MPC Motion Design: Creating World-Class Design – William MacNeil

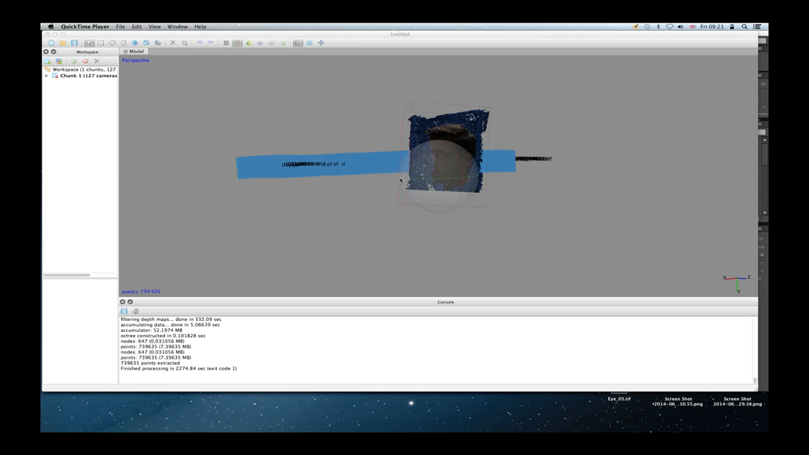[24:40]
So you see here, we have this point cloud of Özil, and you can see it's, except for the blue bits,
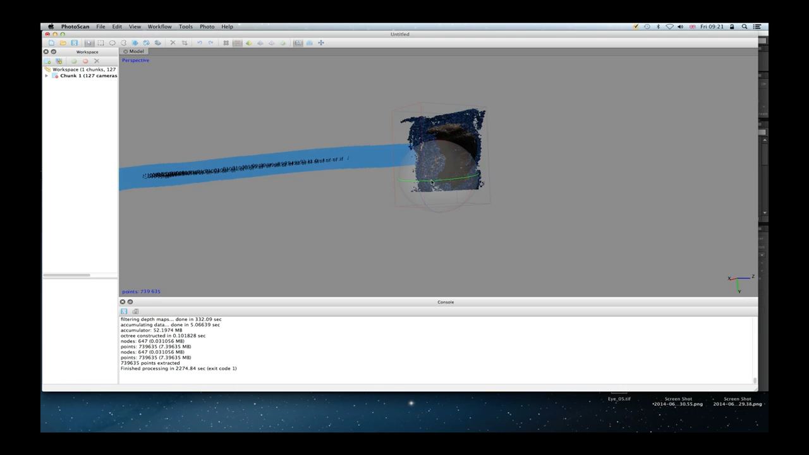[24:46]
it's a fairly realistic depiction of the size and shape of his face. All those little blue chips over there, those are what PhotoScan thinks were original cameras, were cameras standing around him taking all that picture all at once.